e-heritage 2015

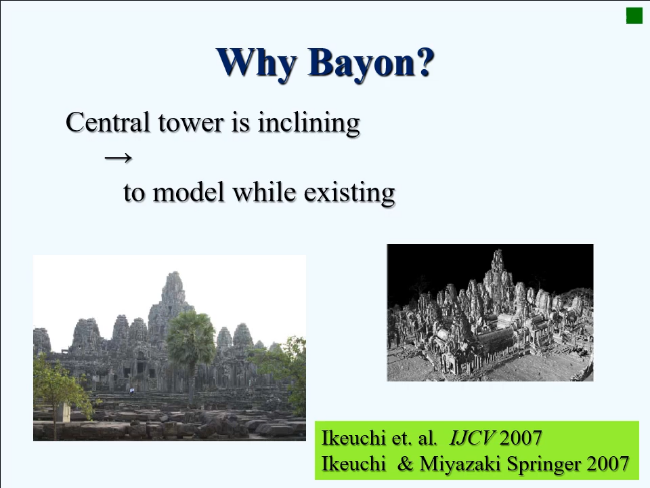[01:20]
and there is a possibility that central tower collapse in near future. Thus, it is a good idea to model while it is existing.
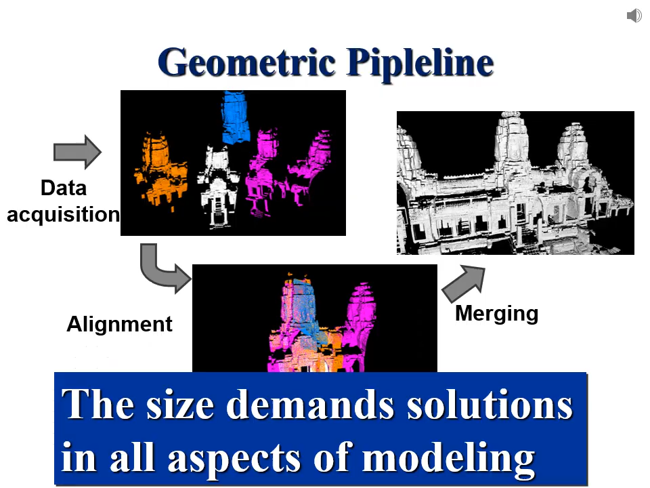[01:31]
Due to the size of Temple, all the steps in modeling face challenges.
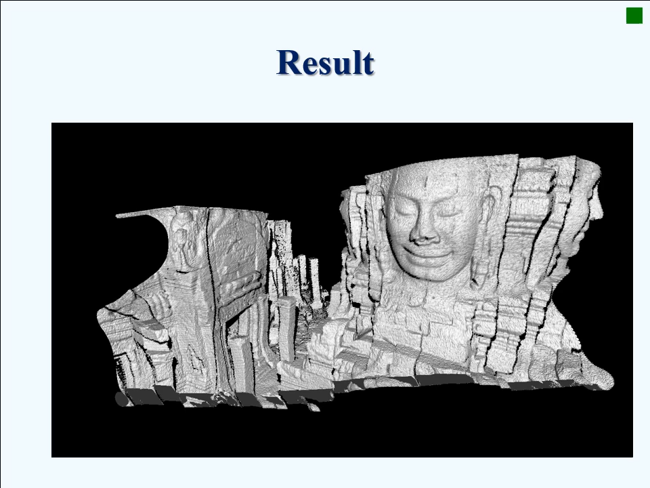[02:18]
Those distorted data is rectified like this.
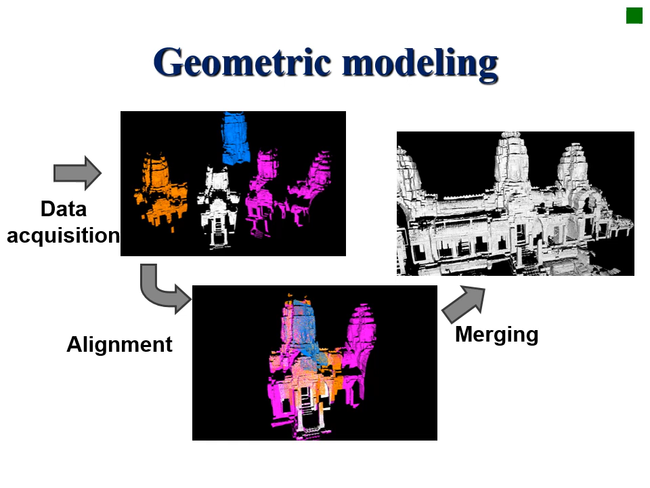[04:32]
Obtained data should be connected because each data is only from a limited area. Since the data is large, the design of software is another technical challenge.
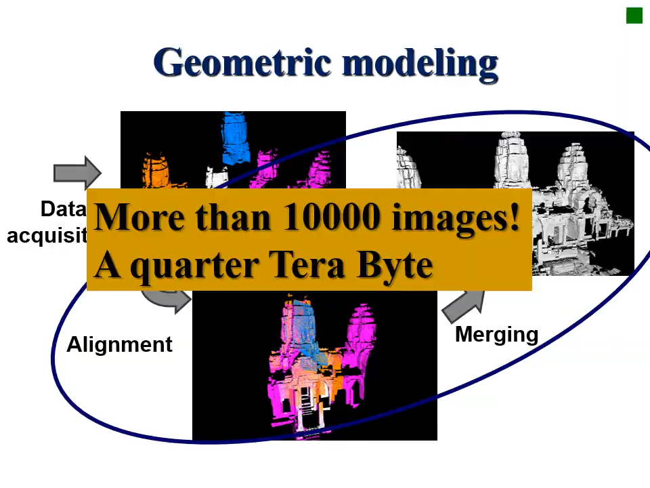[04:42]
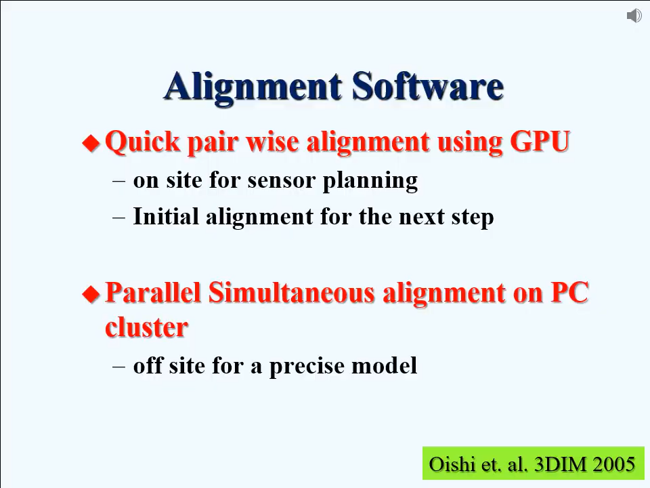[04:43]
We prepare two-step algorithms, quick pairwise algorithm and precise parallel algorithm running on the supercomputer.
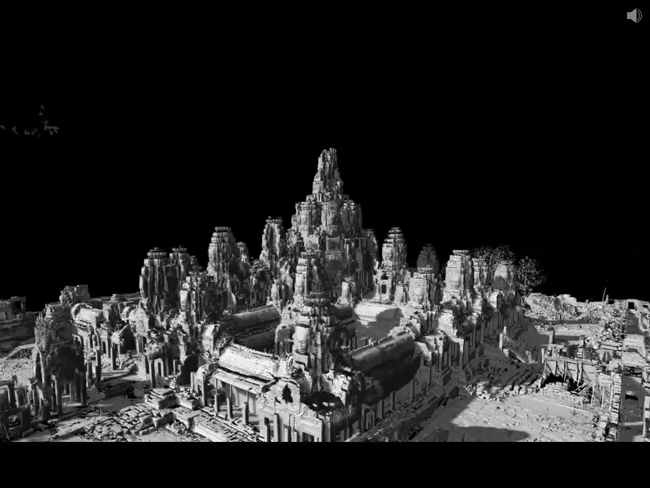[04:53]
This is obtained data, 150m by 150m by 40m temple is represented in 1cm resolutions.
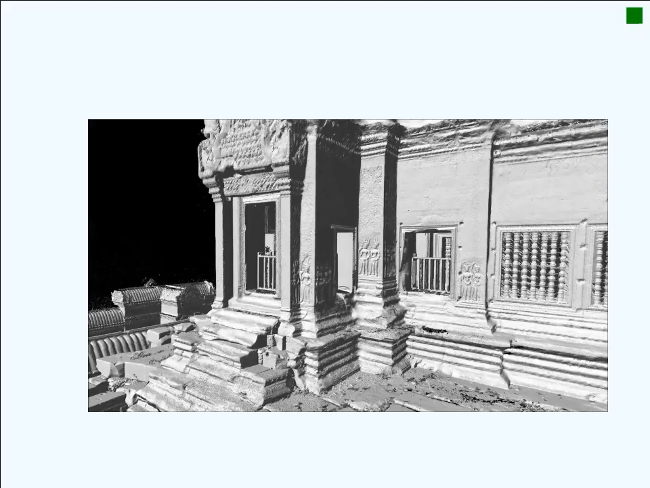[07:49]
This is a combined result with data from Cambodian team and those from Japanese team.
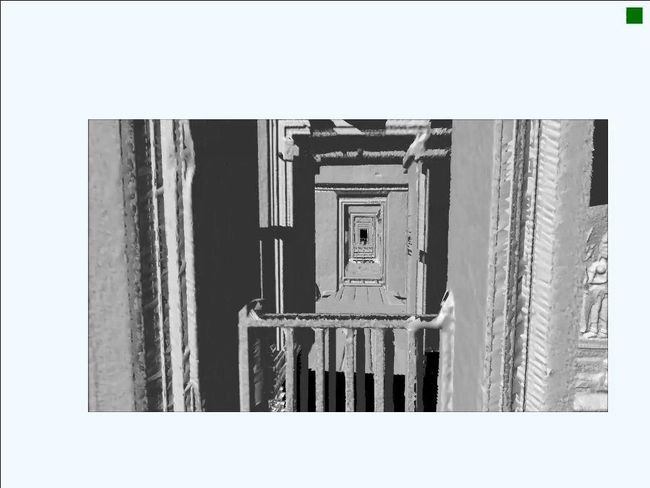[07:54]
This is a
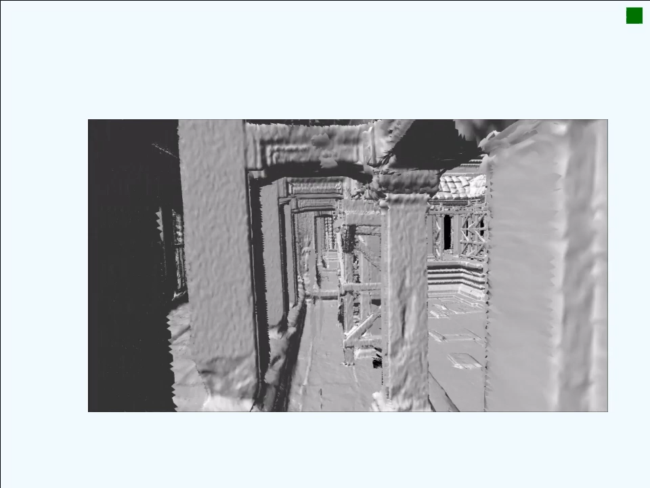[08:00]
combined result with data from Cambodian team and those from Japanese team.
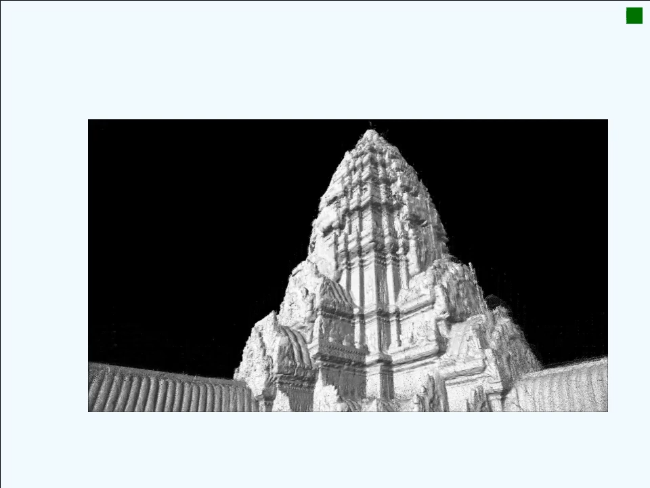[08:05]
With web OT, we have discovered the data from Spanish-Sign Ham.
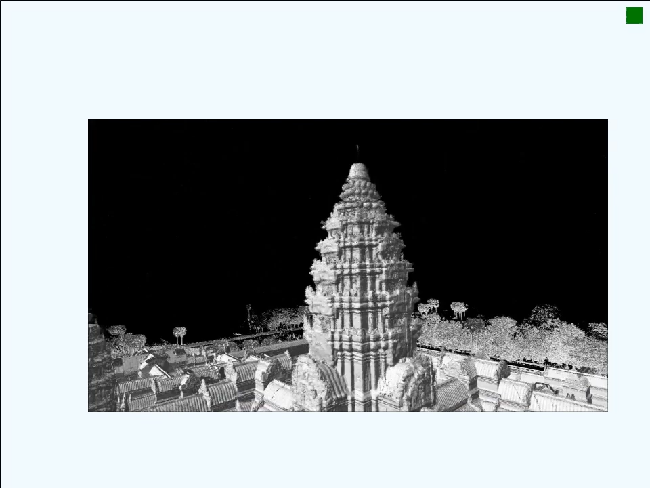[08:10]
This is a combined result with data from Spanish-Sign Ham. This will be used for example,
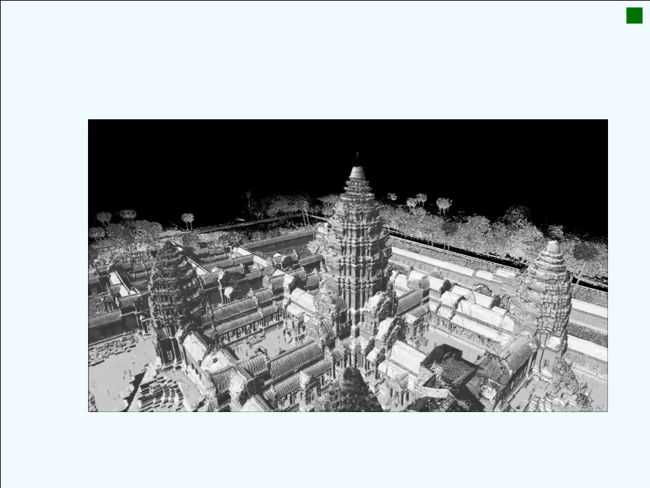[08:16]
an example of the data from the Spanish-Sign Ham and the Japanese-Sign Ham.